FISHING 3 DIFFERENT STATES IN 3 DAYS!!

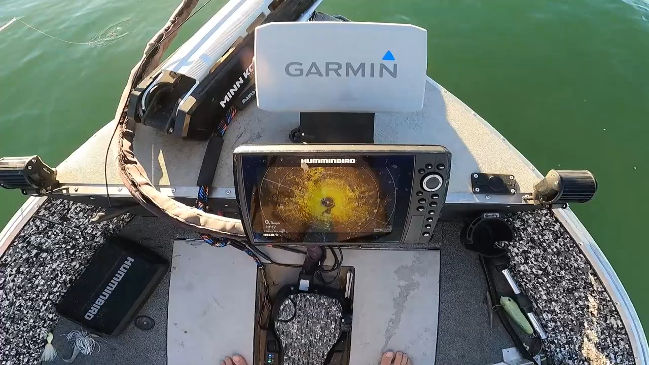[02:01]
I got the Garmin 9-inch panoptic screen here. I got two 9-inch screens, so I was thinking about doing a dual mount. I'm not sure if I'm gonna do two though.
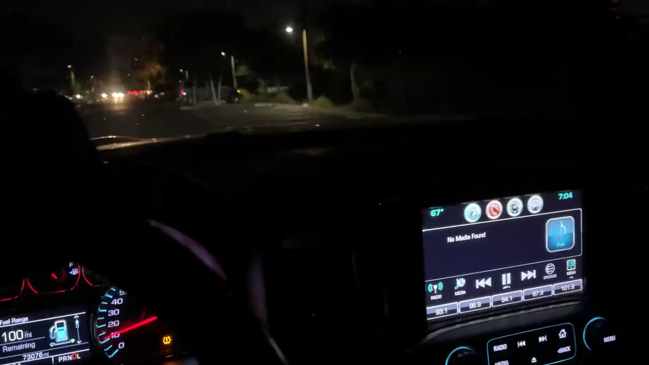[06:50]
All right, guys, I am leaving California, and look what I just happened to drive by.
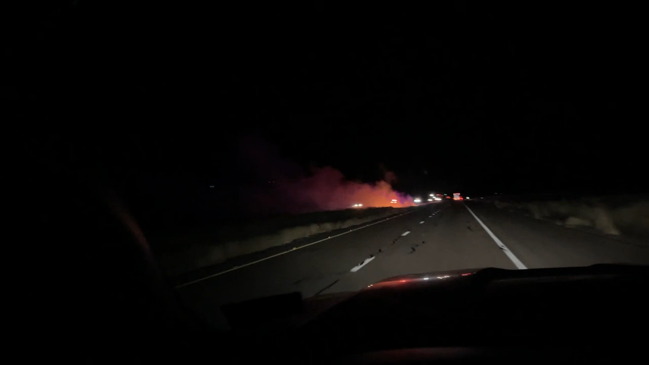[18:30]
There's fires all up and down this road, this highway.
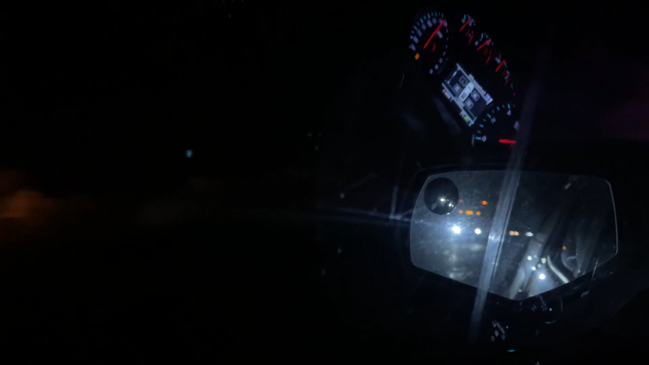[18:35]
That can't be controlled because the other one was way back there.
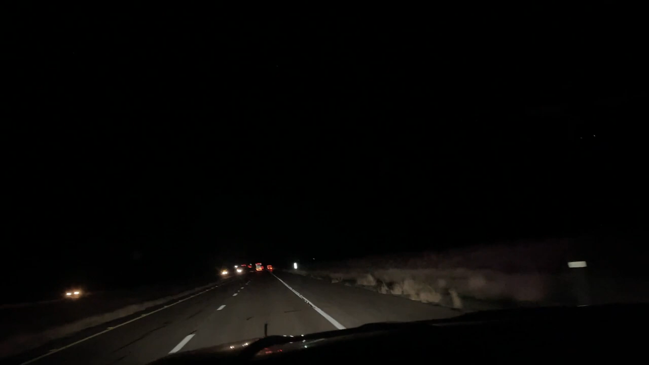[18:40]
That's freaking, it's probably this truck right here causing it. Ouch, not good for them.